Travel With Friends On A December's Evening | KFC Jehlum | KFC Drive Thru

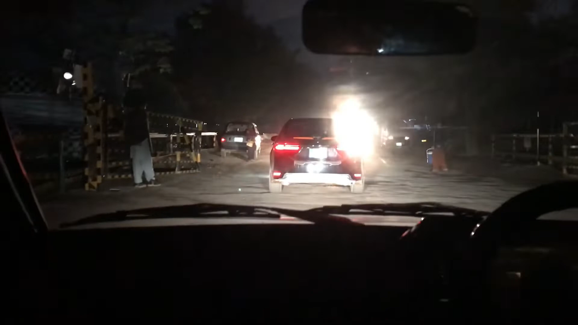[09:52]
GT रोड पे इंटर होंगे अभी, तो कुछ ही देर में इंशाल्लाह 10 से 15 मिनट के अंदर अंदर हम जेहलम जनाब नहर में बोला है GT रोड पे
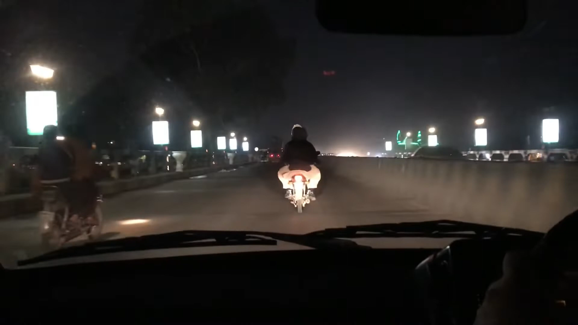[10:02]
इस तरफ, यहाँ से दो रोडें निकलती हैं, एक निकलती है मंडी बहाउद्दीन हमारे लेफ्ट हैंड पे, आगे जो यहाँ से जो है ज़िला मंडी बहाउद्दीन 35 किलोमीटर दूर है,
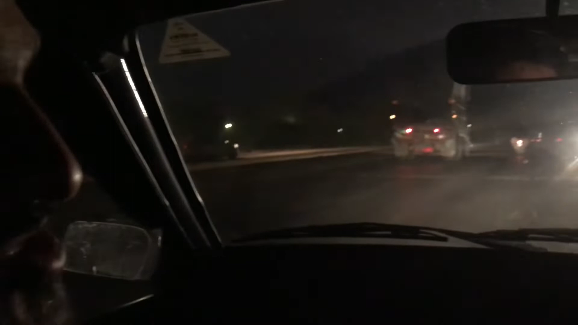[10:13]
घंटे की मसाफत है, वो इसलिए कि जो रोड ख़राब है, रसूल तक रोड ख़राब है, बल्कि आगे मंडी बहाउद्दीन की रोड ख़राब है, और ये जो सीधी है ना आगे ये जाएगी रावलपिंडी तक,
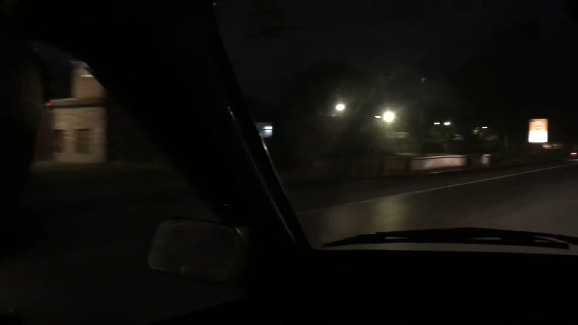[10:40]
मिलिट्री कंसर्न आलमगीर, जहाँ से जो है ना पाकिस्तान के बड़े बड़े मायानाज जर्नल, ब्यूरोक्रेट, सिविल अफिसरान, सफारतकार यहाँ से पढ़ चुके हैं, बहुत ही मशहूर दर्शक है।
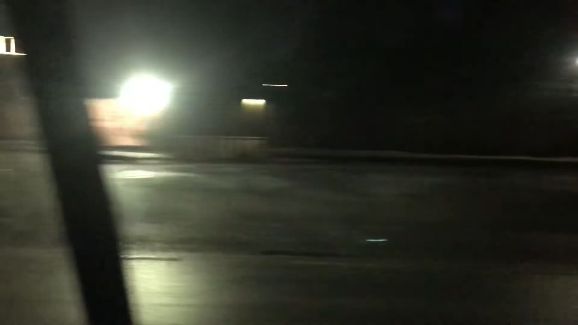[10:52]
ये हमारे लेफ्ट हैंड में बिल्कुल आप देख सकते हैं मिलिट्री कॉलेज झेलम, मिलिट्री कॉलेज झेलम जी जी बिल्कुल।
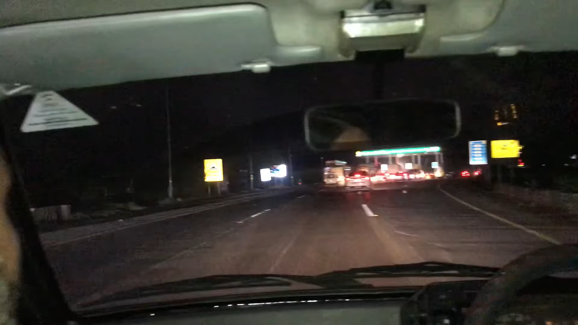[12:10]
इस वक्त हम पहुँच चुके हैं, आप समझ देख सकते हैं ऊपर प्लाजा के ऊपर जेलम टोल प्लाजा, ये बिल्कुल जो है ना जो रिवर जेलम है ना दराय जेलम उसके बैंक पर है जो हमारी इंट्रेंस होगी अभी हाईवे पर।
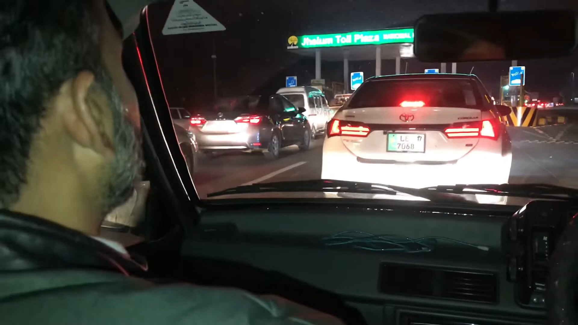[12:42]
पाकिस्तान के किसी भी कोने में चले जाएं इनसे कोई टोल नहीं लिया जाता। तो अभी आपको भी दिखाते हैं, ये फिर अपना कार्ड दिखाएँगे, इस टाइम शाम को जो है ना रश होता है काफ़ी ज़्यादा, ये बिल्कुल जो है ना वो राइट साइड पे है मैकडोनल्ड है और ओ पी टी पी है,
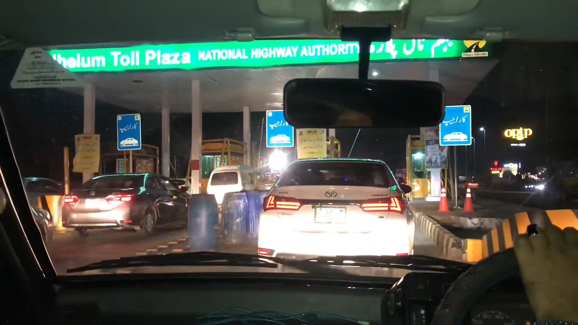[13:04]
दोनों बड़ी मशहूर जो है वो ब्रांड फास्ट फूड की ब्रांड है, बिल्कुल इस साइड पे मैकडोनल्ड है
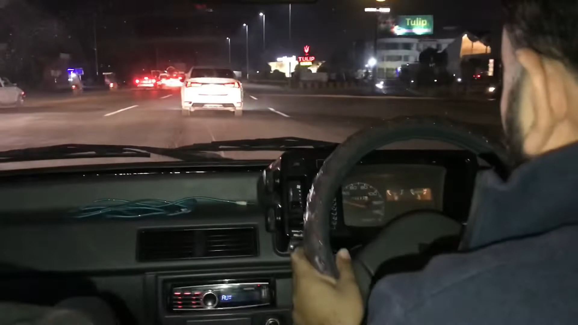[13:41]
और अब हम तारीखी जो ब्रिज है दराय जेलम पे हम वो क्रॉस करेंगे इंशाल्लाह, इंशाल्लाह बिल्कुल हमारे सामने आ चुके हैं, हम इसमें एंटर होने वाले हैं। ये गाड़ी क्यों रखी, क्योंकि जो है शाम के टाइम थोड़ी बहुत इंस्पेक्शन करते हैं पंजाब पुलिस वाले,
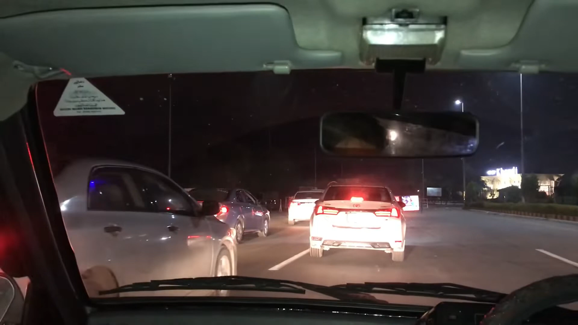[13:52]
तो जिस तरह मैंने पहले कहा था कि ये अच्छी बात है इंस्पेक्शन थोड़ी बहुत होनी चाहिए। जो फेमस ये जो मैरिज हॉल होटल है ये ट्यूलिप होटल जी बिल्कुल सामने आप देख सकते हैं, सामने ये ट्यूलिप होटल है,
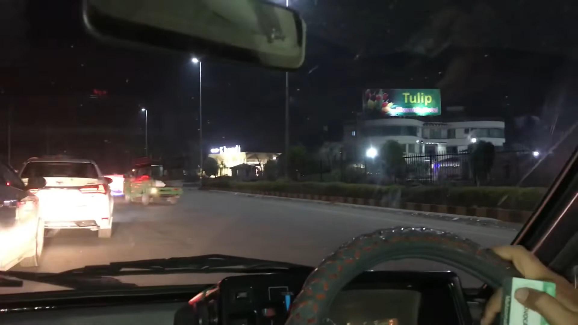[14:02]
ट्यूलिप रिवर साइड होटल, रिवर जो दरिया के बिल्कुल किनारे पे है जी जी, इसलिए इसका नाम जो रिवर साइड है
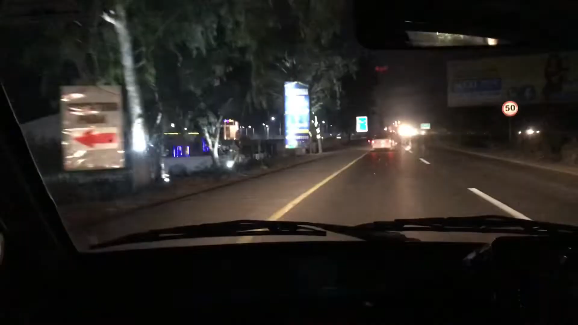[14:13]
बिल्कुल। आगे जाके इंशाल्लाह
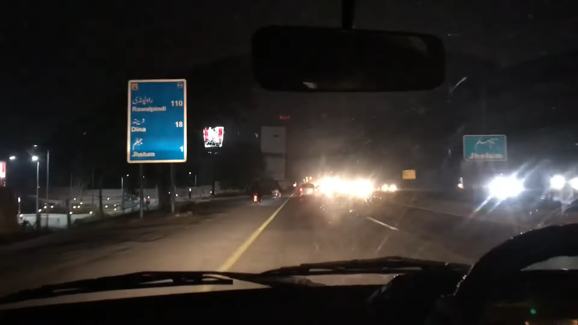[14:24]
और इसके साथ ही हम मिल चुके हैं केंटकी फ्राइड चिकन की, यहाँ पे एक इटरी ब्रांड है जेलम में केएफसी जी जी।
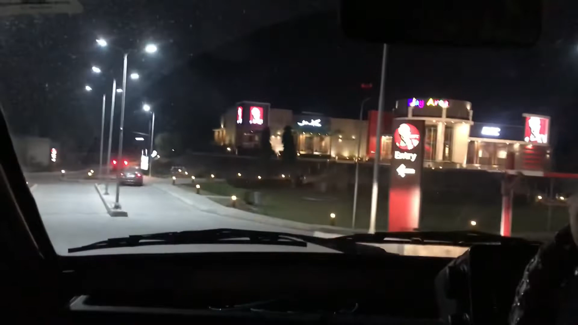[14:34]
तो हम इधर से ड्राइव थ्रू ही लेंगे,
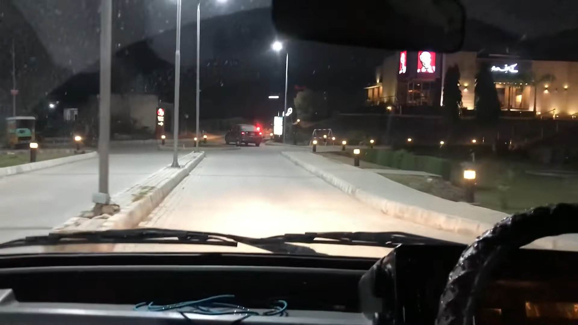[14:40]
ये आपकी मर्जी है ड्राइव थ्रू करना या होटल अली भाई से पूछ लेते हैं क्या डाइन इन कर लेंगे करना है, तो लेट है ड्राइव थ्रू ठीक है क्योंकि हम लेट हम हो चुके हैं काफ़ी,